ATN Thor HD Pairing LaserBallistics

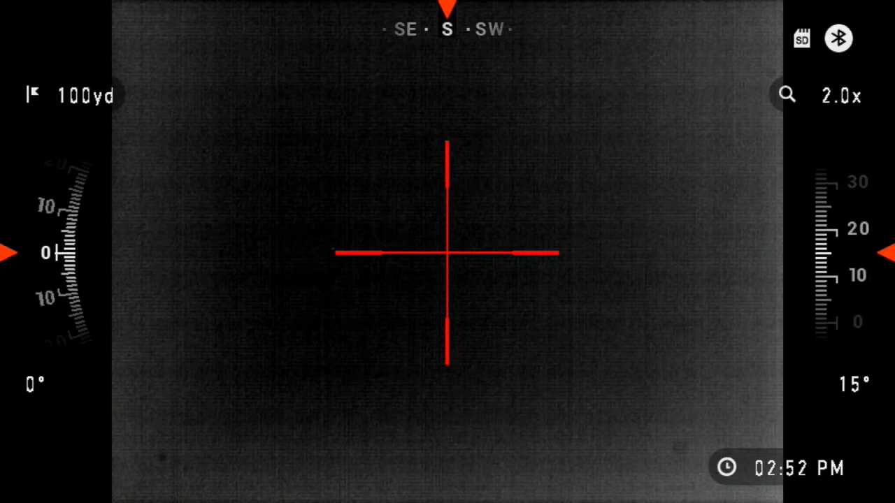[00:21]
You can see in the top right corner that I have the Bluetooth symbol, which means my Bluetooth is turned on. If your Bluetooth was not turned on, you'll hit the Enter button once to bring up the Quick Menu, scroll to the Wi-Fi setting, scroll up until you see the Bluetooth symbol, and you would press Enter to turn it on.